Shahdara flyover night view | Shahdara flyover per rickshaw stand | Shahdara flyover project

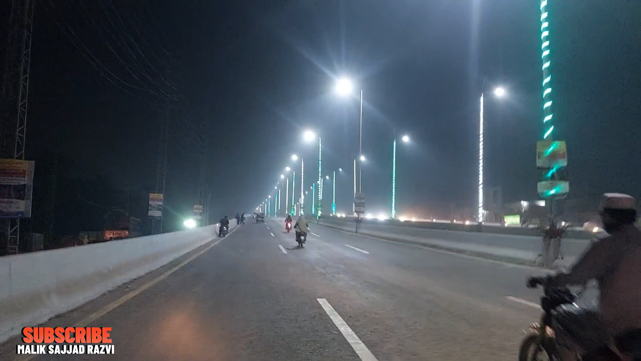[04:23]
فلائی اوور کا اوپر جا رہا ہوں آپ دیکھیں گا میں اگین ریکویسٹ کروں گا وارڈن کو چاہیے کہ ابھی سٹارٹنگ میں ہی اس پر کنٹرول کر لیں ورنہ آپ کے لیے بھی مسئلہ بن جائے گا یہاں پہ ایک مائنڈ سیٹ ہو جائے گا کہ یہاں سواریاں اتارنی ہیں یہاں سے سواریاں
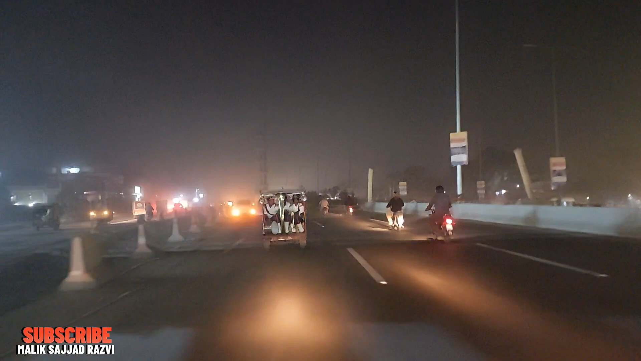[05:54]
میں یہاں پہ رک گیا ہوں اور یہ سامنے آپ دیکھ رہے ہیں میٹرو سٹیشن کا پیڈیسٹین بریج